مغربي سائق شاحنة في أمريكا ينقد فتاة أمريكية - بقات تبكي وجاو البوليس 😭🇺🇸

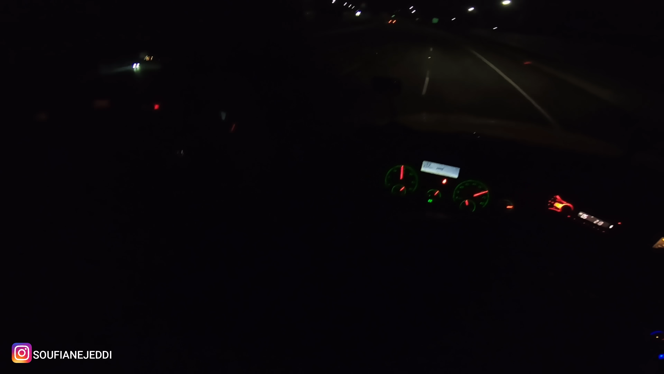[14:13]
كنهضر في التليفون مع صاحبي وبالليل راك شتي غير الخلواني والظلام الليل وداز واحد الطوموبيل بحدايا فن كحلة ما لواحد الدرجة بقوت واحد السرعة اللي داز ما عرفتش اش من نوع ديال الطوموبيلات وتا الضو ما كانش شاعل غيت بحال الله غير داز تقريبا 3 دقائق ولا 4 دقائق وانا غادي هكايا وكنهضر مع الدري صاحبي والظلام تما هي تنشوف طوموبيل هكايا في الوسط ونورمالمون هنا الرموك كنمشيو بواحد السرعه بسرعه يعني 65 ولا 70 راه هي تقريبا بحال اللي كنقولوا حنايا راه
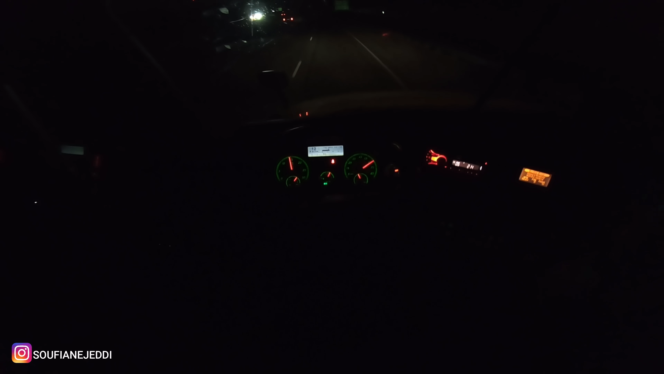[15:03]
ونكمل طريقي ولا لا هذا الكوبل هذا واقف في الشانطي وما وباغي اللي يعاونه وكذا وداك الشيء شنو درت اخوان المهم انا غادي لوسط وكايا حتى كنعمر شويه على اليمين وما انا جار جوج تريلرز قطعت كاع النص ديال قطعت الخط الوسطاني والثاني اللي ملهيه ودرت الفور واي ايمرجنسي فلاش يعني شعلت الضوايات ومع ذلك خليت غير واحد شويه ديال سباس علاش باش نقطع كاع الطوموبيلات اللي كاينين جايين من الجهد علاش هذا الفري واي وهذا الفري واي هذا